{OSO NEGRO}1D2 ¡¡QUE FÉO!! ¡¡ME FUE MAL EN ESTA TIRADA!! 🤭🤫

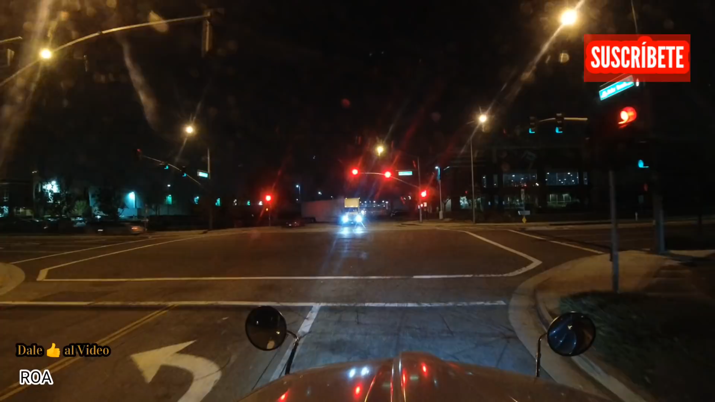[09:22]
Esperemos que no se nos atraviese por ahí algún venado, alguna vaca o algo, porque no, hombre, está canijo. Qué bonito huele por aquí, ¿eh? Huele bien sabroso, a puro pino, así como cuando andaba yo allá por el estado de Washington, en Oregón. Olía, pero sí, riquísimo, riquísimo. Así huele por aquí en estos lugarcitos. Yo pienso que son esos árboles que están ahí, aquí al lado izquierdo. Nada más que como está, pues ya bien oscuro, todo escurote, escurote, pues no se alcanza a detectar.